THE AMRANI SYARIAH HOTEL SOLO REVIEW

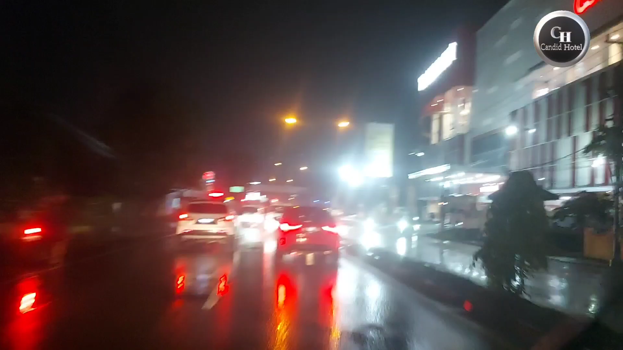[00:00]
Oke sekarang kita baru masukin kota Solo Kita sudah berada di Transmart Ini sebentar lagi kita nyampe di kota Solo Masih billboardnya Kaisang dan Erina ya Ini mereka baru
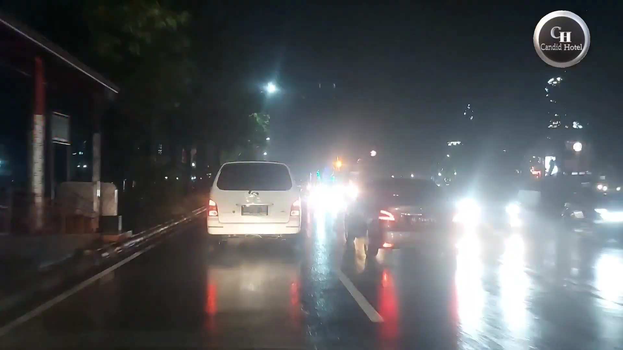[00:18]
saja menikmati Nah sebelah kanan ini adalah mall ya Ini mall teman-teman Solo Square Ya itu ya Solo Square Sekarang kita lagi mau cari posisi hotelnya nih teman-teman Gimana posisi hotelnya sebelah sini ya
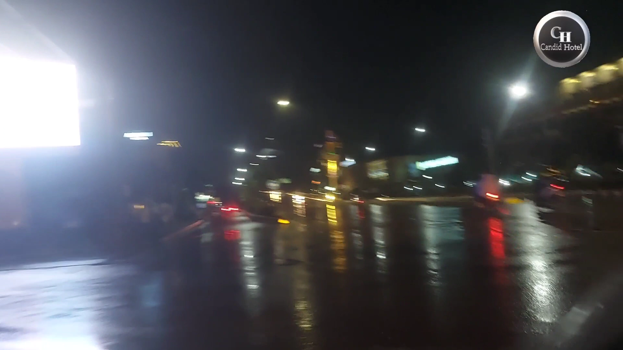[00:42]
Nah ini adalah Armani Nah itu di depan tuh ya teman-teman Ini kameranya kurang bagus ya Karena kamera handphone Jadi ada Armani ya
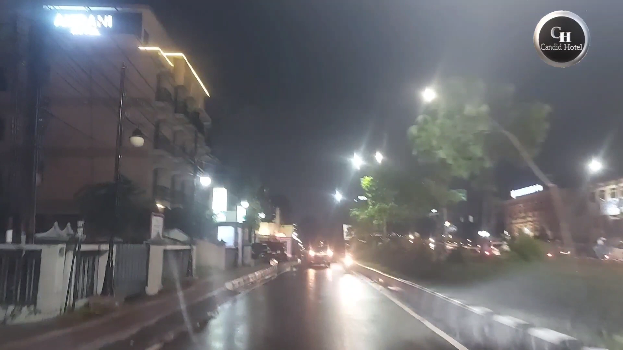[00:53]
Nah ini dia hotelnya Ini hotelnya kita menginap disini saat malam